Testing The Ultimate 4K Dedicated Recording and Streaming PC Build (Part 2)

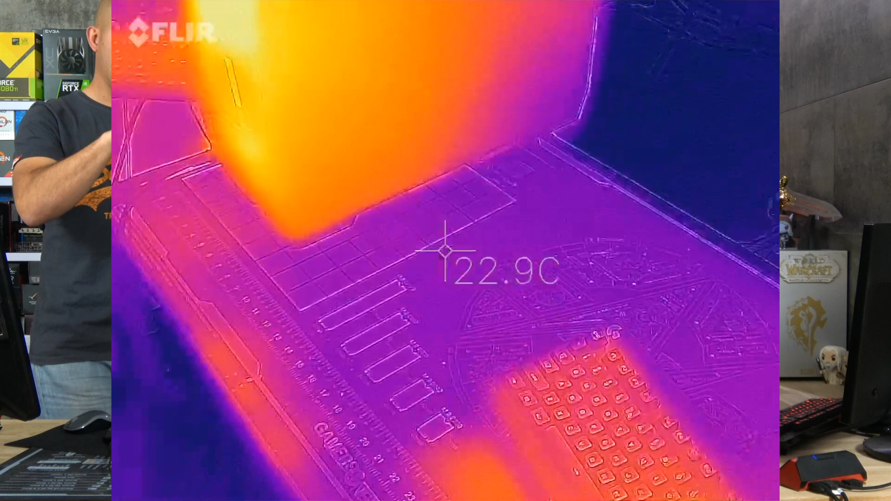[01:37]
On screen: spot 22.9°C
The hottest part of the chassis is of course in the back.
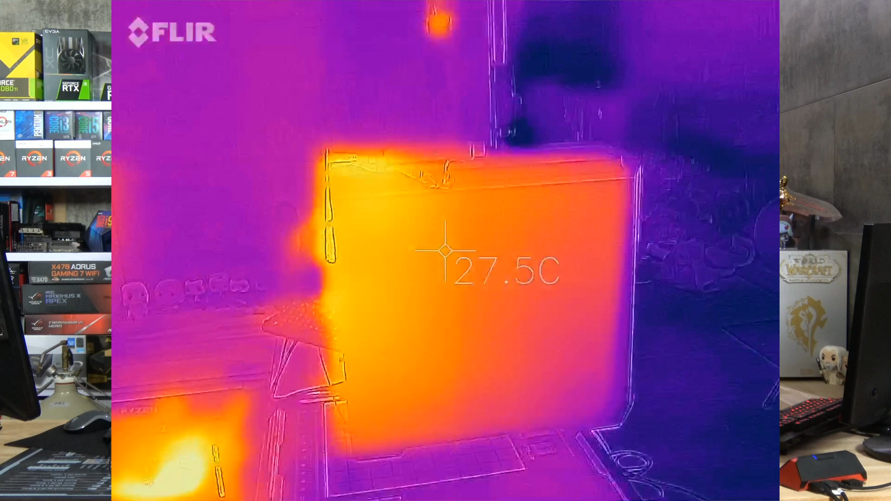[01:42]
On screen: spot 27.5°C
We have around 30 degrees.
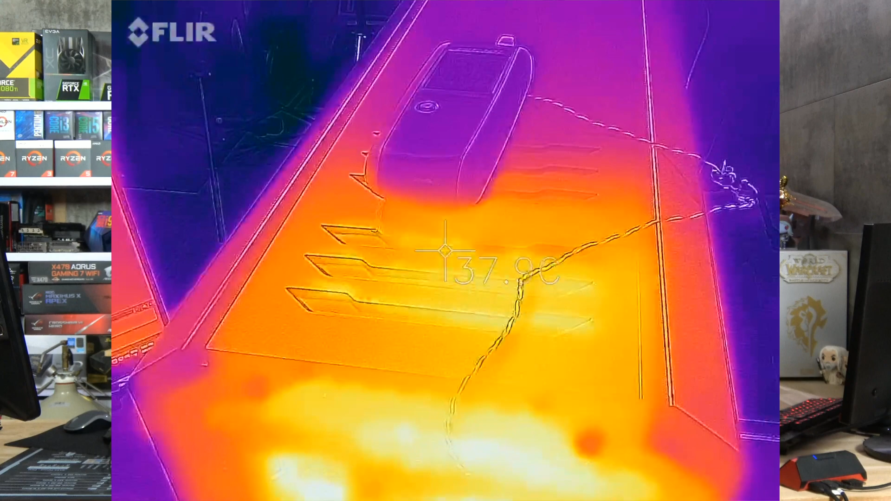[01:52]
Here in the ventilation we have more or less 38 degrees. which is the same temp that we have inside the CPU cooler.
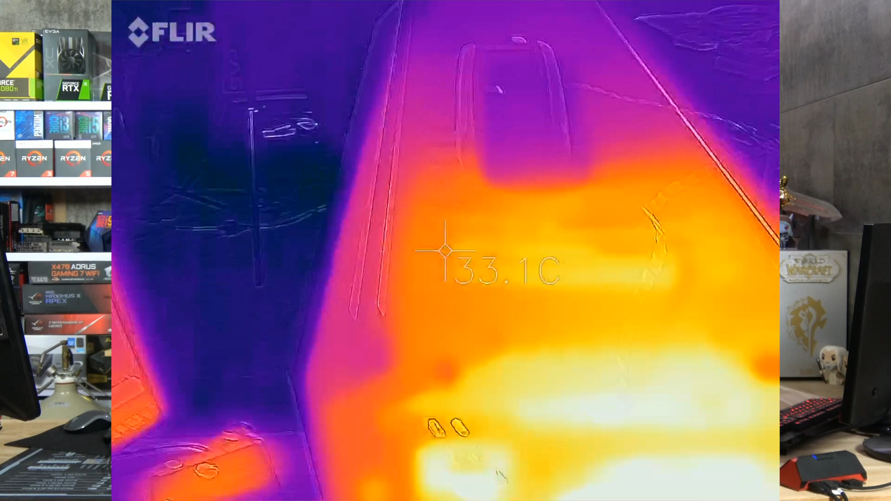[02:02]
On screen: spot 33.1°C
On the exhaust fan we are at 42, 43. If we go down to the PSU we have more or less 50 degrees.
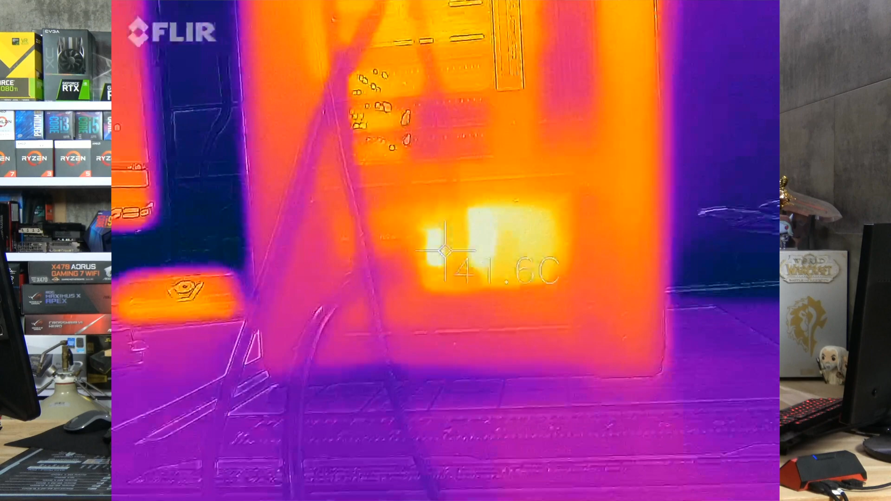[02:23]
On screen: spot 41.6°C
55, 57 which is more than ok.
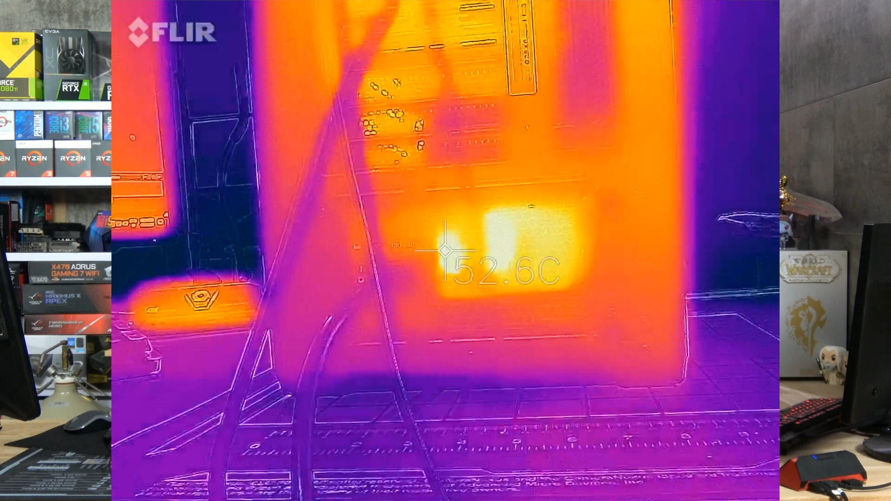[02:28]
On screen: spot 52.6°C
I forgot to mention that I'm using the integrated fan controller which is here and there's three positions.